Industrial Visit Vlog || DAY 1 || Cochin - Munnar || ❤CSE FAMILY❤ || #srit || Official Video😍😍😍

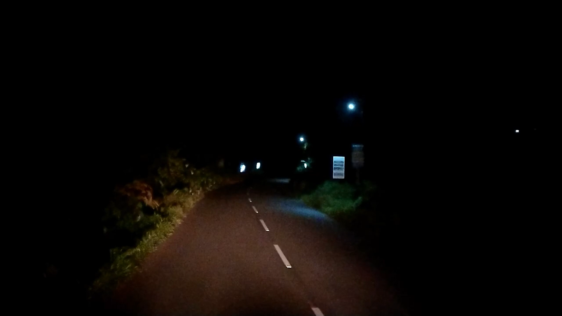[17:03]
நம்ம மார்னிங் டைமில் ஃபுல் அண்ட் ஃபுல் க்ரீனிஷாக பார்த்தோம் இல்லையா, அது எதுவுமே இந்த நைட் டைமில் கிடைக்கல.
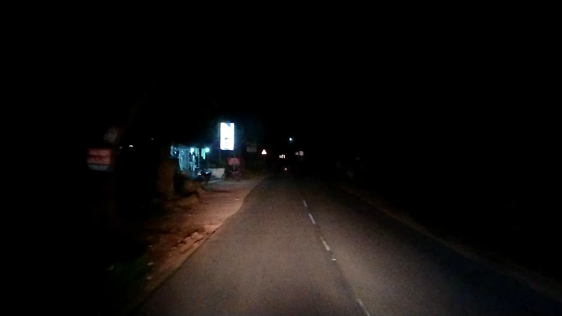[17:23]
நைட் வியூவில் நமக்கு சுத்தமாக எதுவுமே தெரியல, ஒன்லி ரோடு மட்டும்தான் தெரியுது. ஸோ அதை வந்து ஒரு டைம் லேப்ஸில் போட்டு மீதியை மேலே போய் கவர் பண்ணிக்கலாம்.